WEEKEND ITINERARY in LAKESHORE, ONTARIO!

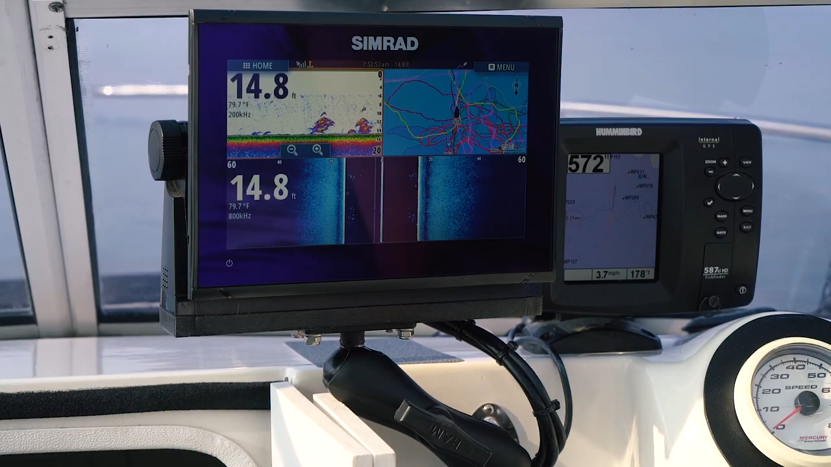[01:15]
On screen: depth 14.8 ft, water 79.7°F
We've got a lot of weed beds, we've got a lot of bait fish.